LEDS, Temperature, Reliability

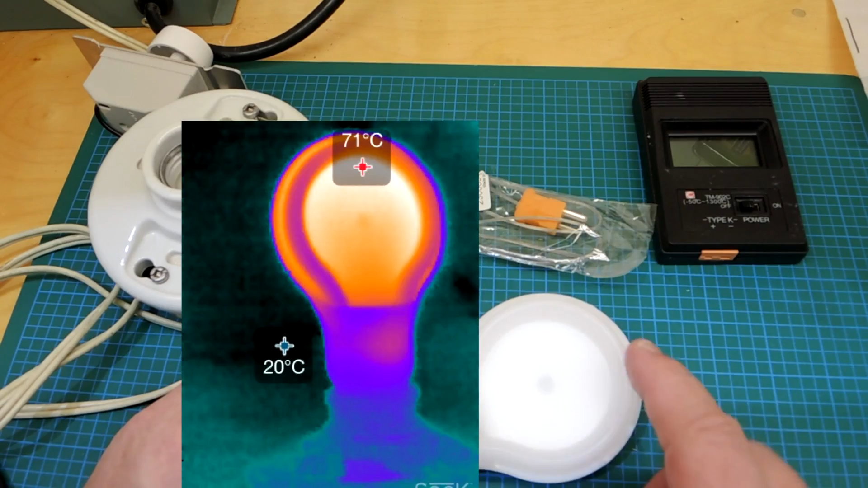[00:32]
On screen: min 20°C
Let me insert a thermograph of this bulb when I was using it and you can see over here it's basically the hottest part of the bulb when it was standing up and the problem thermograph of course it only looks at the outside shell of the part what I really want to do is take a look inside and